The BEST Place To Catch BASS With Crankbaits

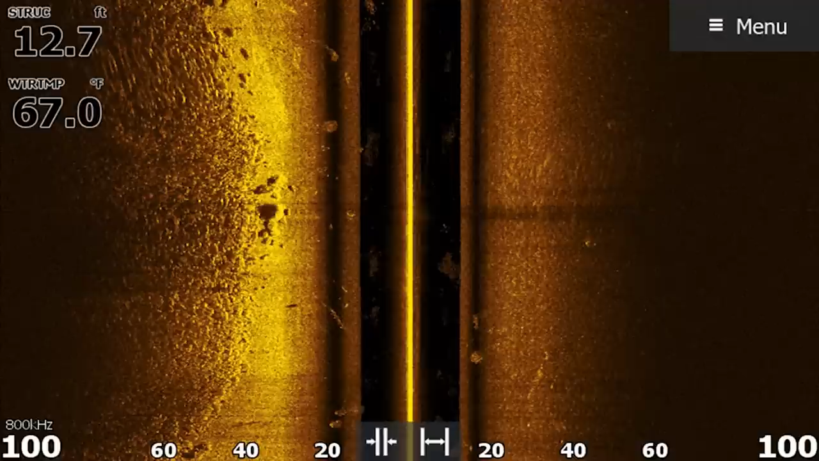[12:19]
On screen: depth 12.7 ft, water 67.0°F
section of the riprap bank i'm going to look where that riprap stops and where it meets the bottom and if the bottom's mud or
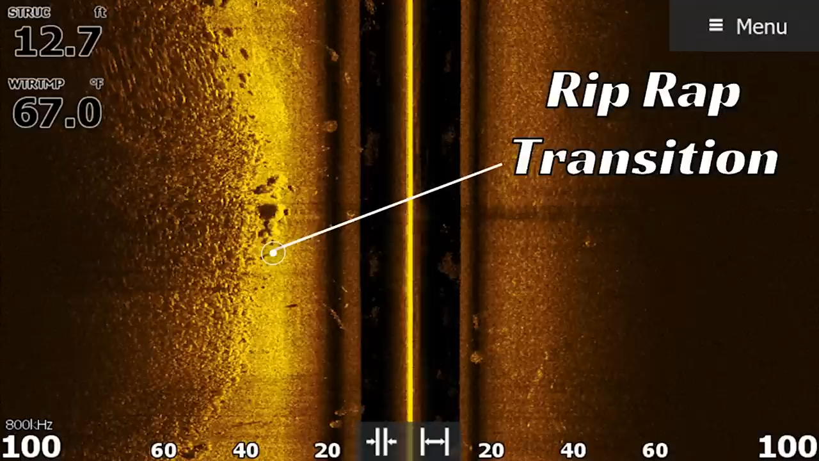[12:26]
On screen: depth 12.7 ft, water 67.0°F
silt uh that's what i'm going to try to look for is that deeper section and